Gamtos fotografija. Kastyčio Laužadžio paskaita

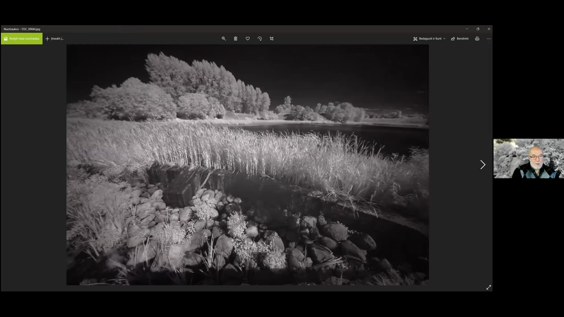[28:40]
nu, aišku, čia irgi su plačiakankiu fotografuotai, turbūt jau galim suprast, nes apriekit, čia, akmenėliai, žolytės, ganas kambiai.